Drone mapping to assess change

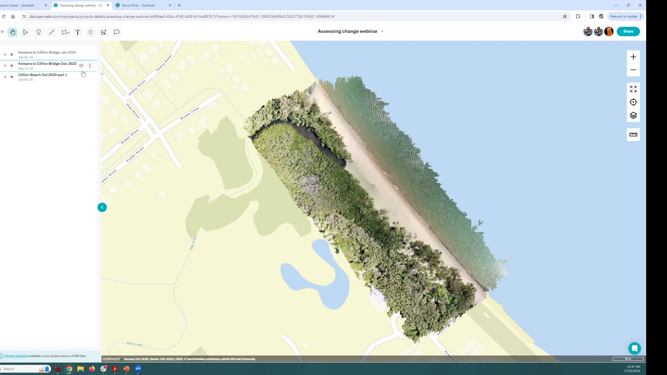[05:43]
So that data set, I hadn't recaptured until just before the cyclone. And so the next data set that I'll bring up here that you'll be able to see was from the 10th of December. So this is where we had heard that the cyclone was coming and we started to think, yeah, okay, well, let's get out the second that we can get the best data possible.
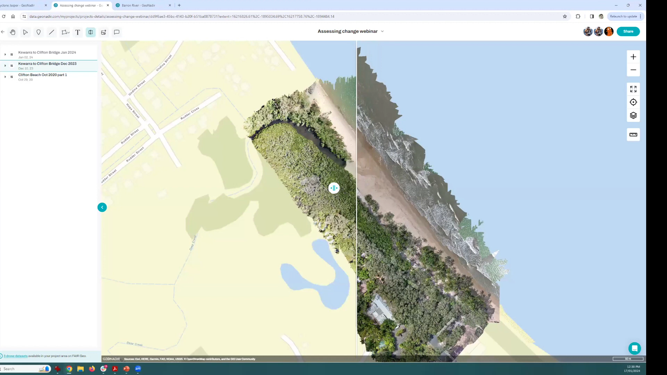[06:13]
But interestingly, if you zoom all the way into this,
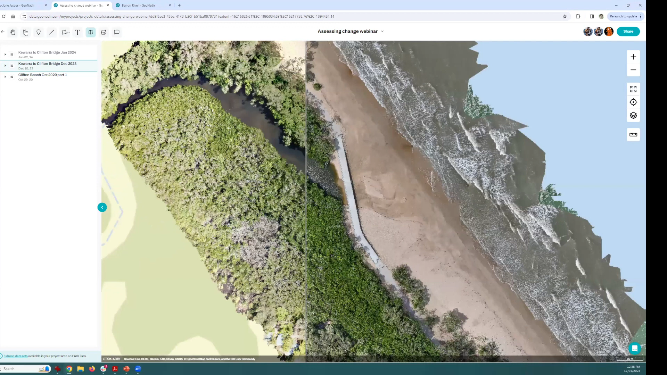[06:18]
and Joan will give you the link to this project later, so you'll be able to do this for yourself as well. You may be able to see if you look closely enough that there's a fence at either side of the bridge. And that's because the bridge hadn't actually opened yet.
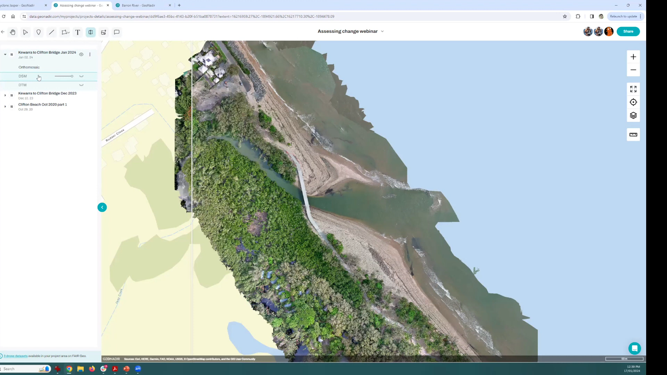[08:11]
Now you can also have a look at not just the author mosaic, which is what we see on top here, but we can have a look at the digital surface model as well, which looks at where the tops of the elevation is on top of the trees and buildings and that. So if I turn that one on, and this time I might actually just swipe between the author mosaic and you'll see the elevation below that this time as I swipe.